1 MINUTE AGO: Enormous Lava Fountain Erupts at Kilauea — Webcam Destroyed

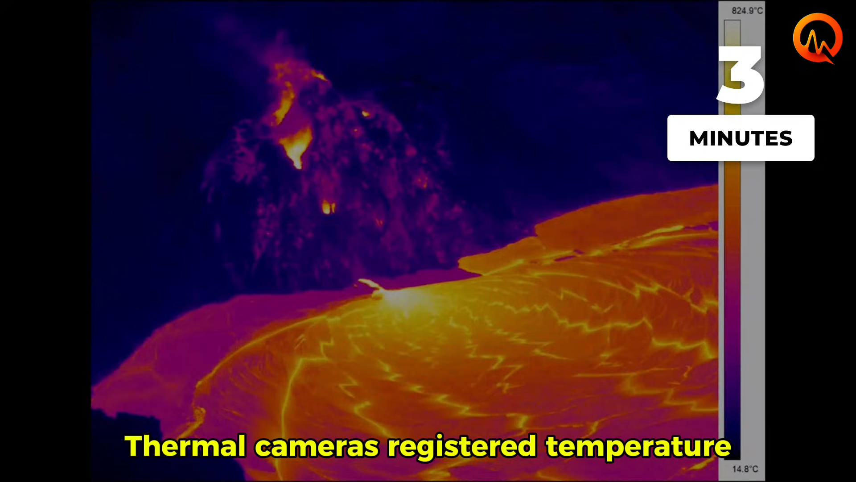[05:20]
On screen: scale top 824.9°C, scale bottom 14.8°C
Within three minutes, thermal cameras registered temperature spikes at both vent locations, confirming that molten rock was reaching the surface.